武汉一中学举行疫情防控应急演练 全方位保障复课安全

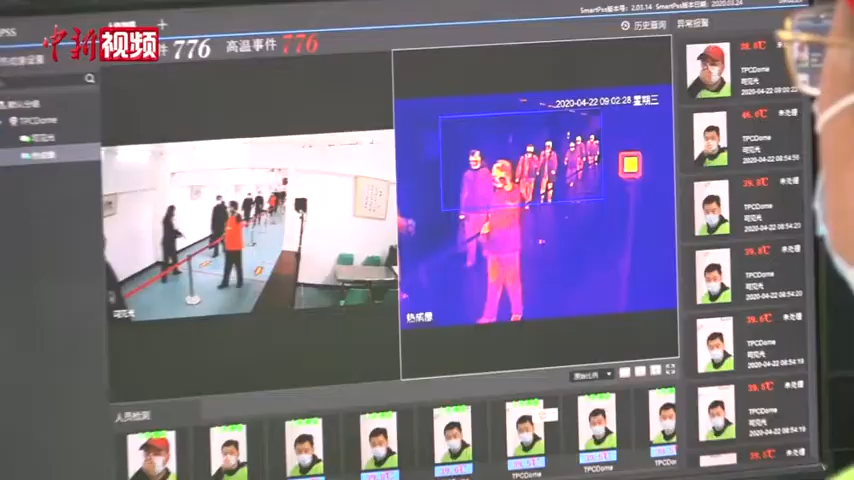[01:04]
将高三的班级分为两
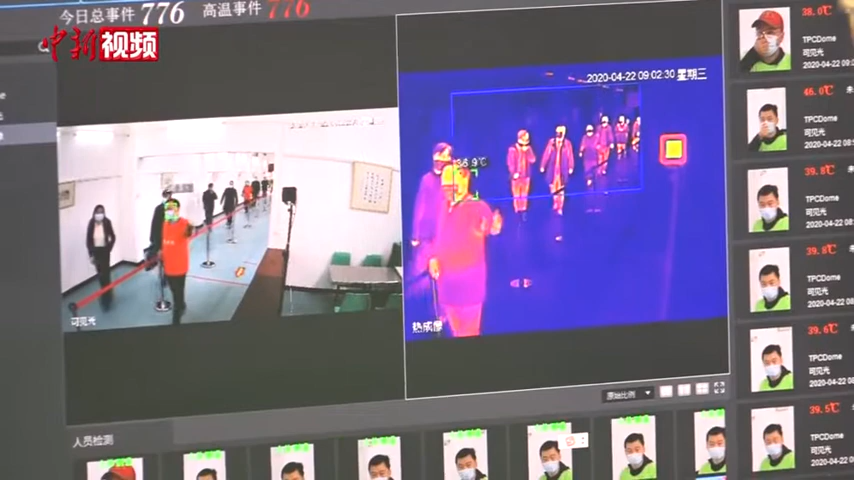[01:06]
列依次走入装有红外热成像仪的测温通道如果体温超过37.